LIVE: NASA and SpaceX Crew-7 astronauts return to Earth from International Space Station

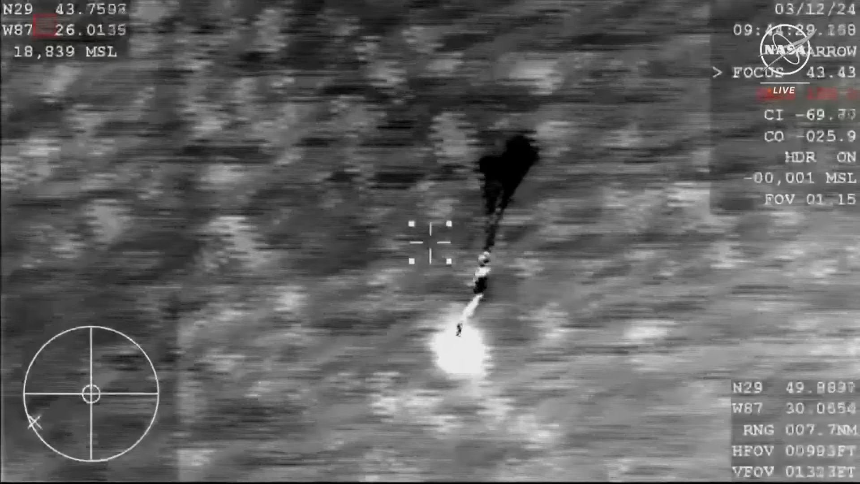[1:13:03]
And at that point in time, the capsule will be traveling around 120 miles per hour, and we can see those main parachutes deploying now.
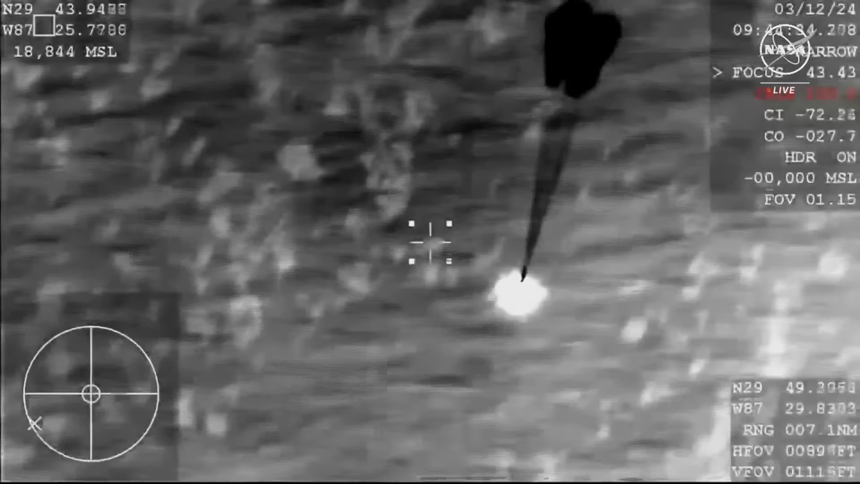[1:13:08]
Those drogue parachutes will land in the ocean,
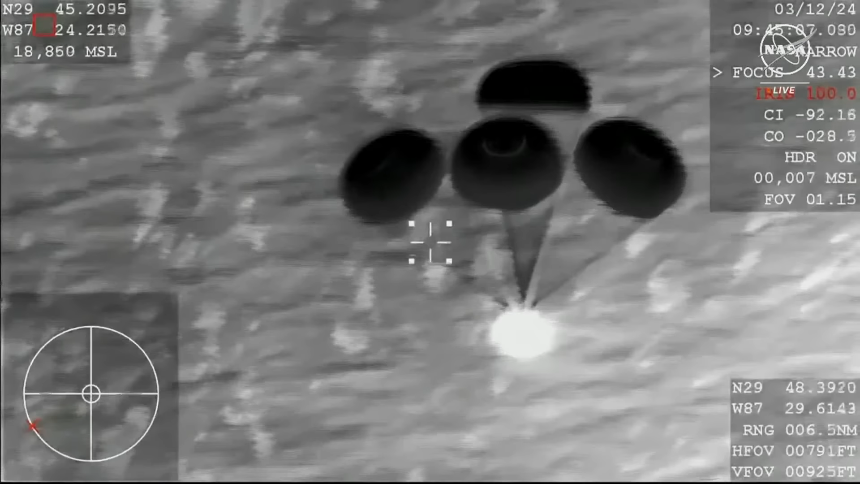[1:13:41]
Great news there, indicating that the deceleration rate of the... Copy, 1,000.
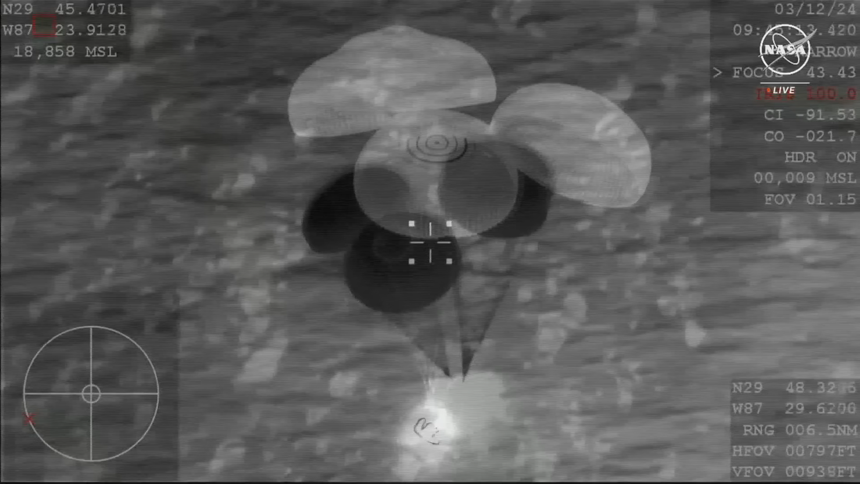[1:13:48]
So at this point in time, Jasmin is now transitioning into calling out Dragon's altitude.
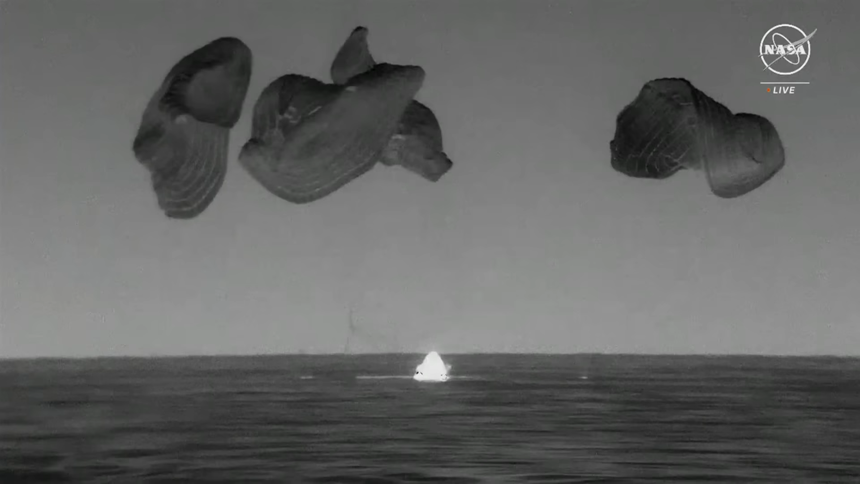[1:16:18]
Dragon splashdown. SpaceX copies, see the same.
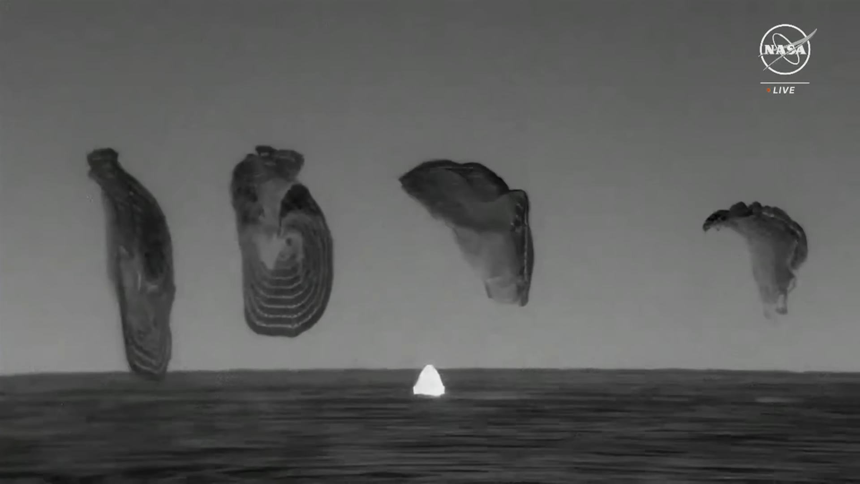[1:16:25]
Visual and audio confirmation for splashdown of Dragon Endurance.
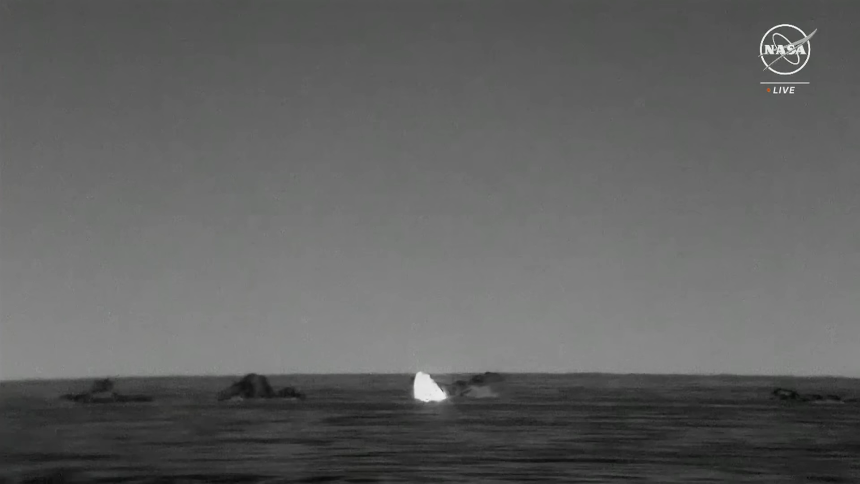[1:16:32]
It has now returned home, and NASA astronaut Jasmin Moghbeli, along with ESA astronaut Andy Mogensen,